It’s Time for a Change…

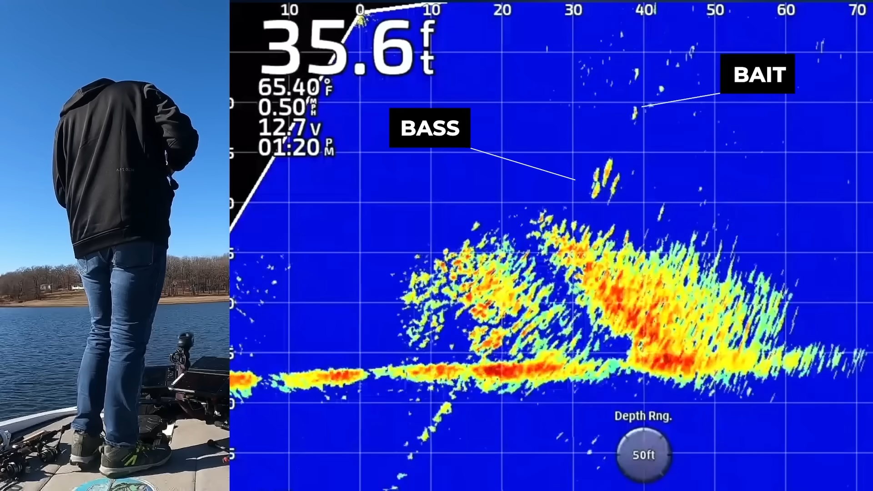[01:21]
On screen: depth 35.6 ft
To be competitive in tournament fishing, or even feel like you're finding the best pattern on your lake, it's almost mandatory at this point that you utilize forward-facing sonar in some way.
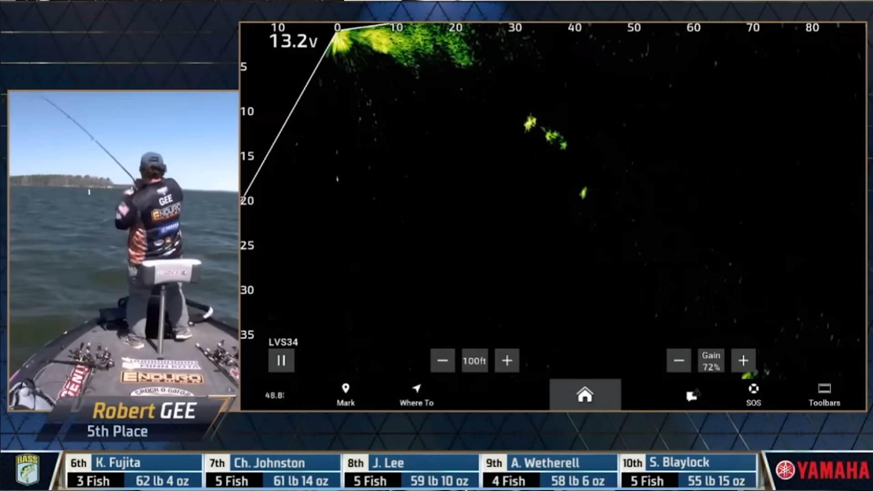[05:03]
I also realized that a lot of the advantages I gained by learning side imaging back in the day have been taken away from me with the introduction of forward-facing sonar.
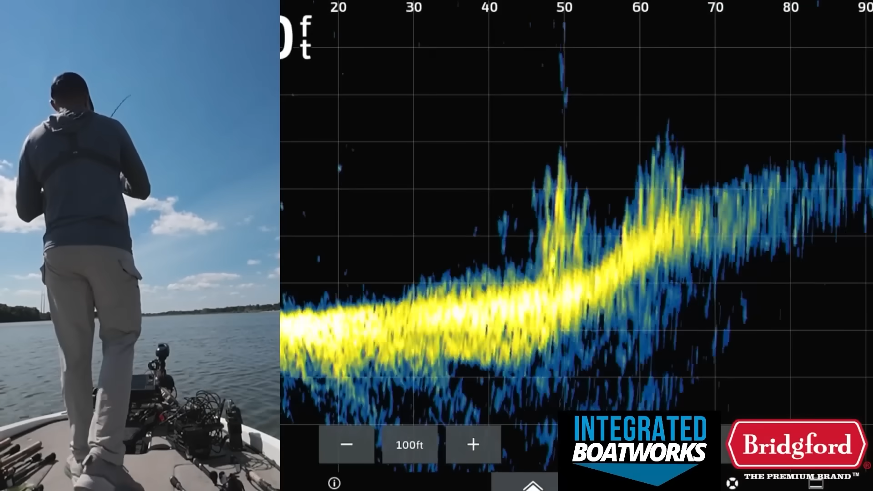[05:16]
Not only is it easier to interpret, but it's also a lot easier to find and see fish offshore with this technology.